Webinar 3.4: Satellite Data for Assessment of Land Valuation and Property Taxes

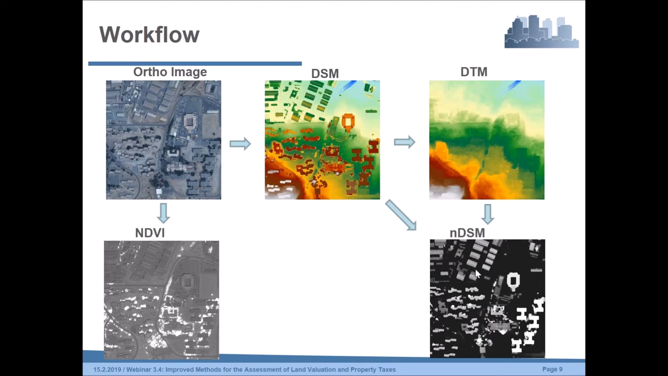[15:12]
you can generate a normalized digital surface model that is consisting of the relative heights of buildings and also of vegetation at this time. So for this, to remove the vegetation from this NDSM, because vegetation is very often not needed for, especially for building footprints and so on, we can remove those areas by using this vegetation index. And then we are able to derive as a combination of the classification of the NDSM and the NDVI, this building footprint layer.
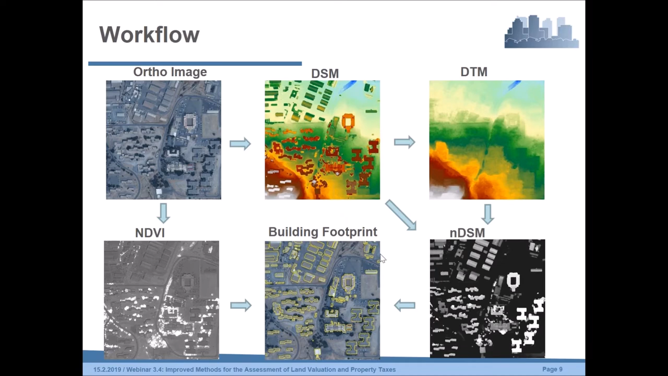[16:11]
image filter methods. And also sometimes object based image classification methods are necessary. So this building footprint product is part of this whole elevation product. Going to the next slide, you can see the specifications of this very high resolution elevation models.